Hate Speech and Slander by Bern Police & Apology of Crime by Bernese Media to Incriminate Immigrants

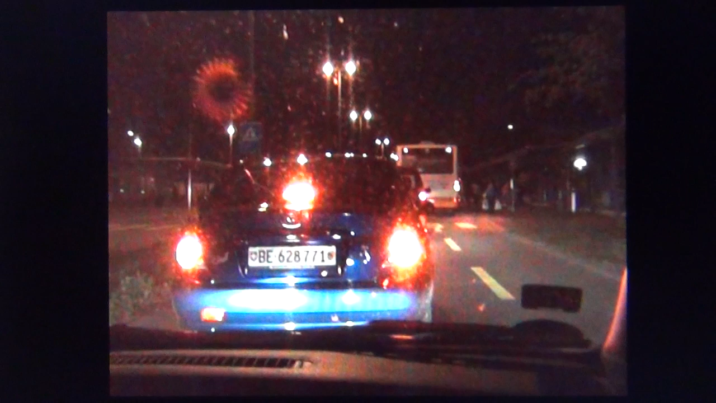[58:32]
So this was a ride not very long after I was arrested by the counter-terrorist squad. So I was still quite in an agitated mood because of this. And shortly after I decided not to go out anymore alone. I really had to. So I was with the German guy in the car here. And it was about 10 or 11. I think 10 or 11-ish in the evening only. I mean, young kids walking around there as well, you know.